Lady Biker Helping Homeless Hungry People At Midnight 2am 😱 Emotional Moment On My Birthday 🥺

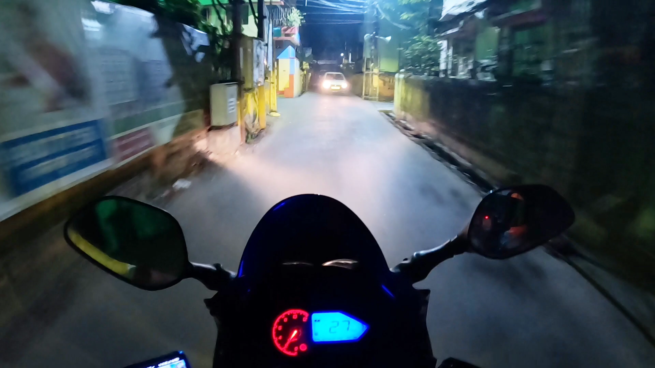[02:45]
যেহেতু 12টা বাসে যায় আর শীতের রাত বলে কথা, মানে দু একটা গাড়ি যাচ্ছে আর মানুষজন তো প্রায় দেখা যাচ্ছে না বললেই চলে।